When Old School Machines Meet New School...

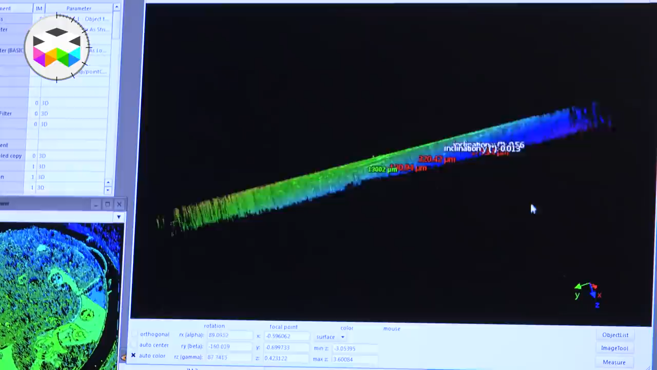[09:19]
That means you can, for example, check the height of the product at a precision of much below 1 micron to ensure that the tolerances are respected.